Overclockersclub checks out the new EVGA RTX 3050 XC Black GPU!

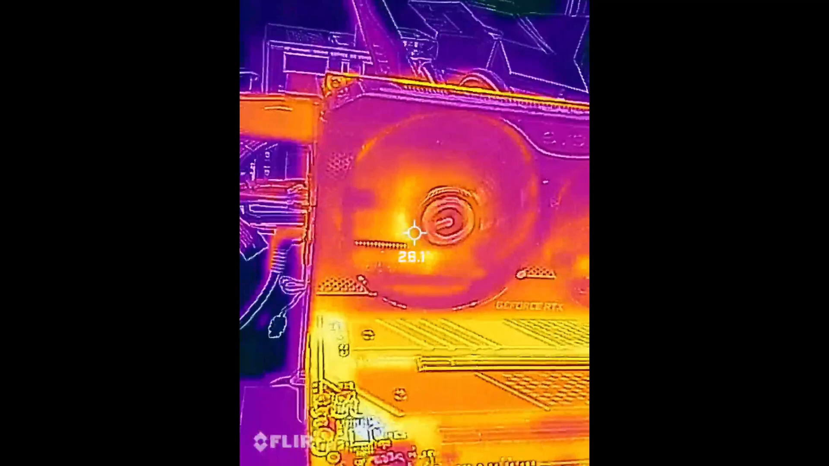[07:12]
We'll take a quick look. I've got it stressed with A to 64.
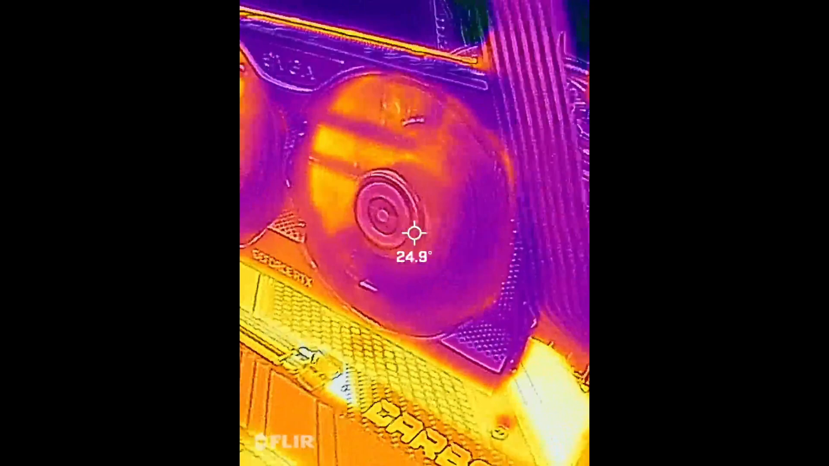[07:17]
And you can see there's some heat back there behind the fans along the heat pipes and the fin stack.
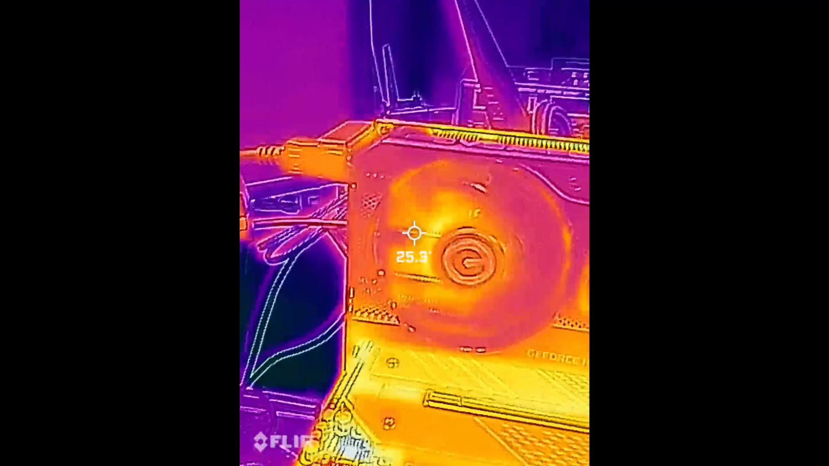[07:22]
You can see there's some heat back there looking at the end here where our output
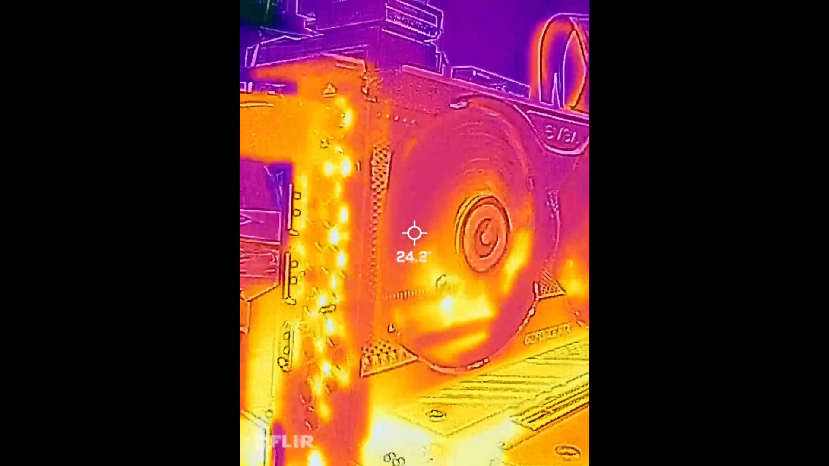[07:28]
connections are. You can see a little bit of heat there through the end plate.
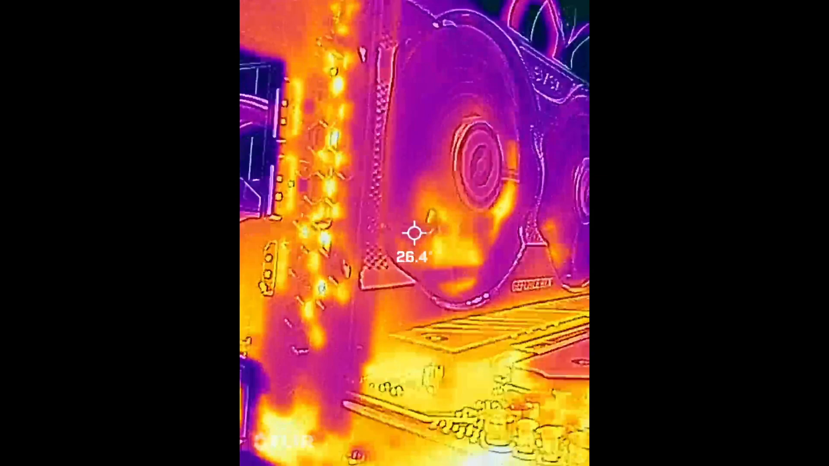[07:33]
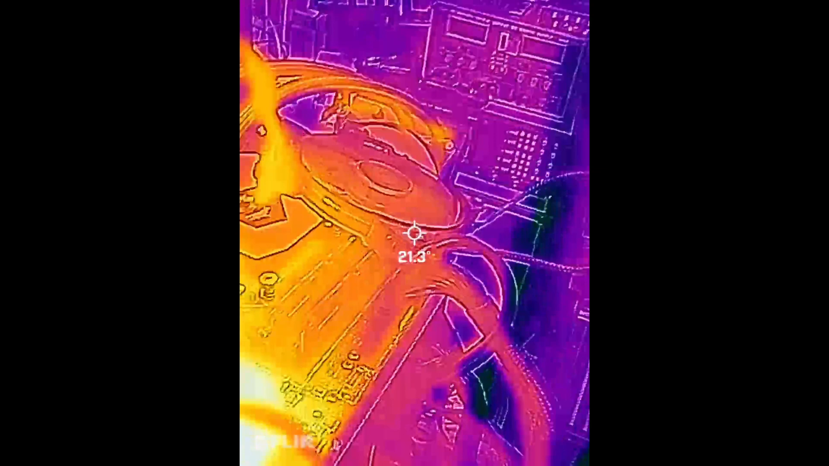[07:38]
And then looking at the top of the card, again, the fin stack where the exhaust is coming out,
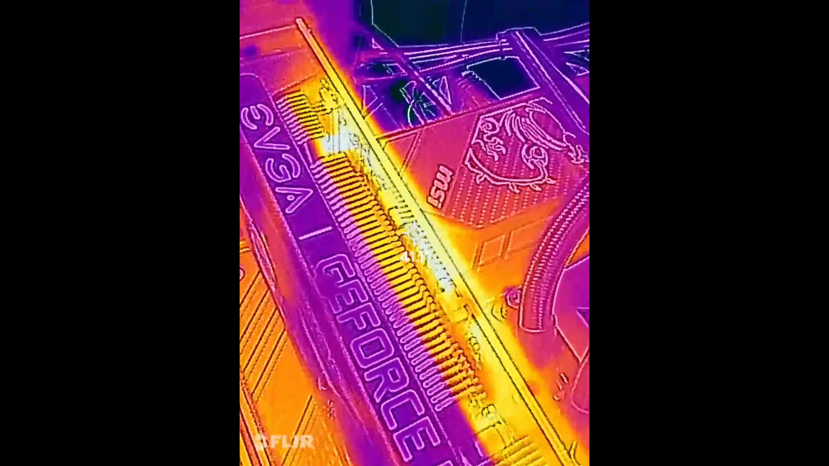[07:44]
you can definitely see there's a little more heat there.
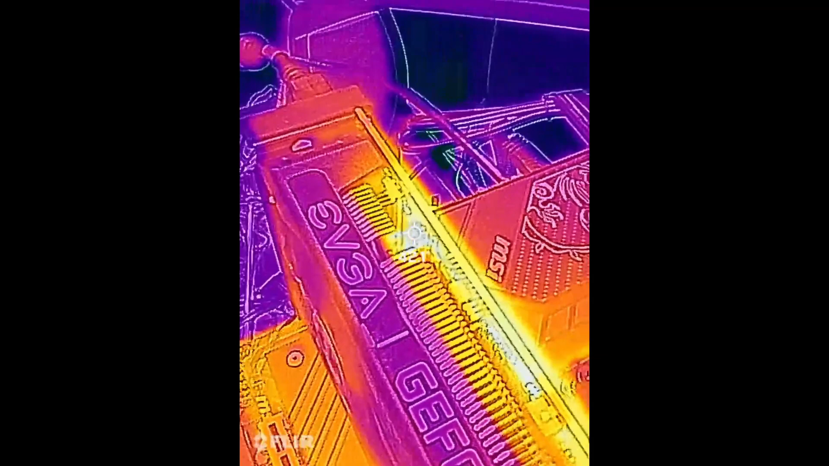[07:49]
And then looking at the back of the card,
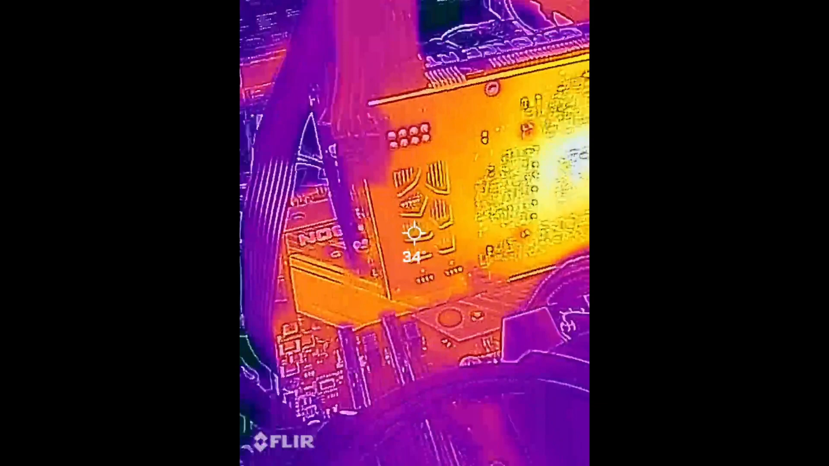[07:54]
you can certainly see where the processor is right in there. There's a little bit of a warm spot, even close to 50C, but not quite.
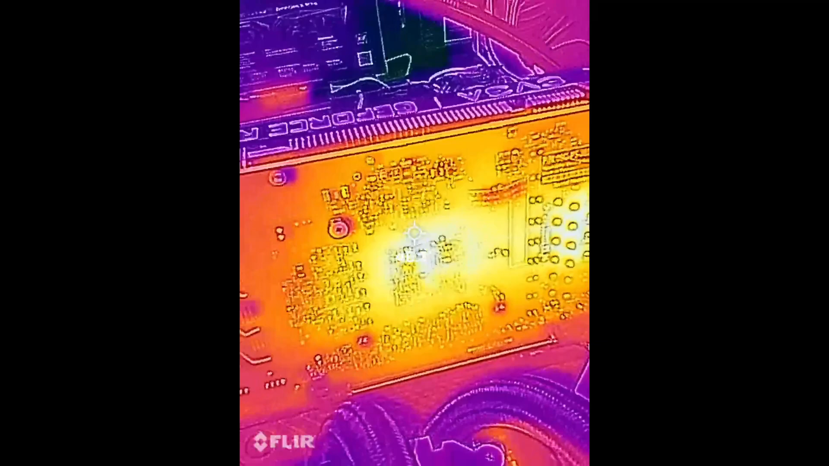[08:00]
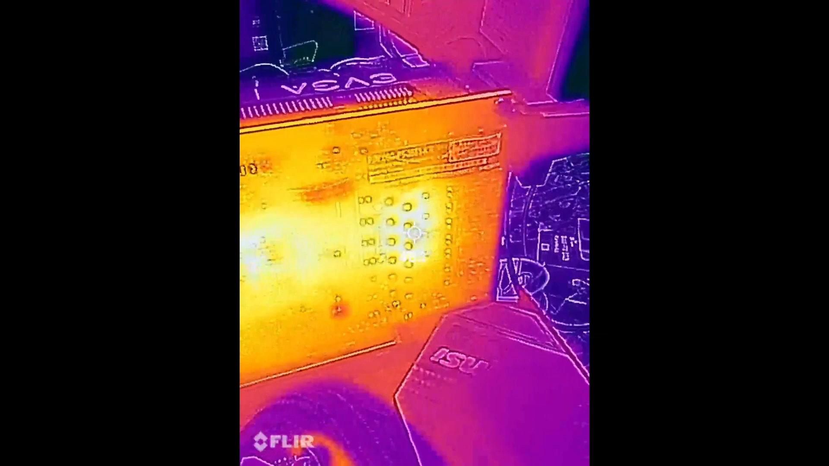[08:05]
And then over here, this is probably the voltage regulation circuitry on the other side of the board there, another warm spot on the back.
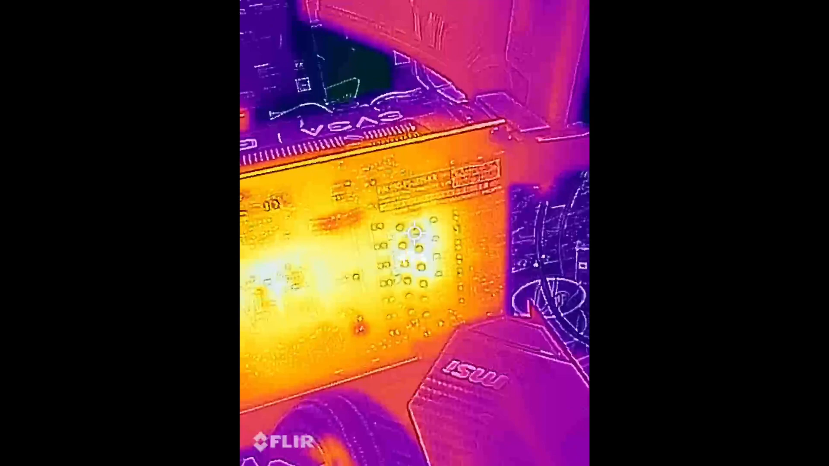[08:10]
But nothing here looks
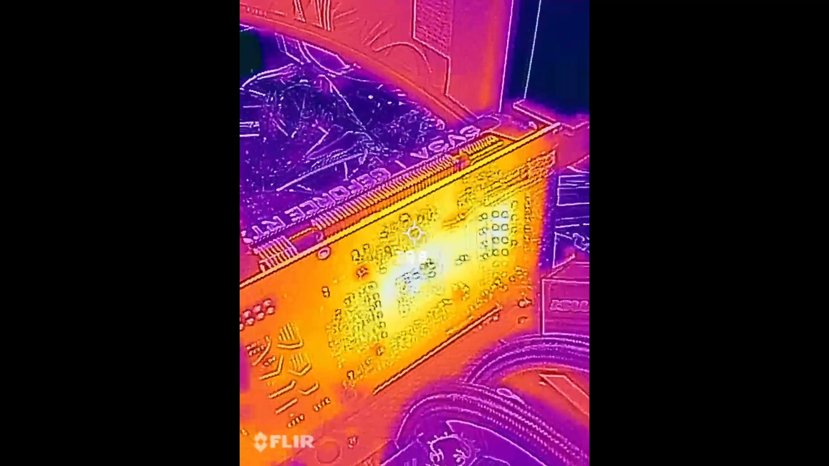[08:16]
concerning normal heat signatures that I would expect to see.
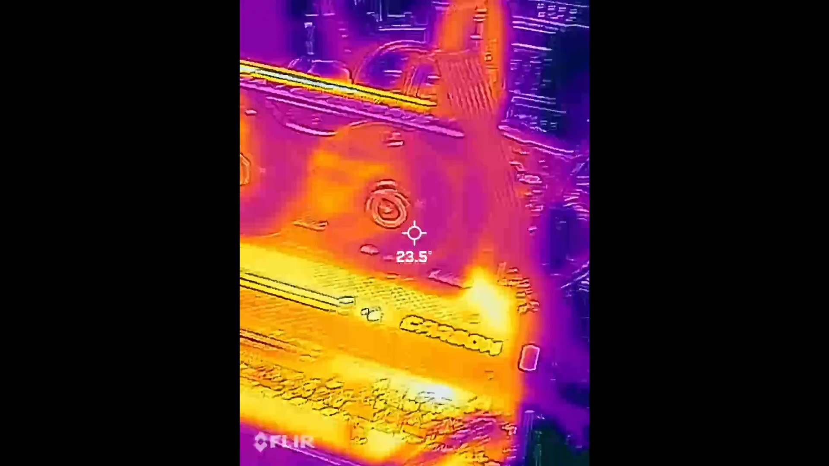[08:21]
Okay, so that thermal imaging is always cool.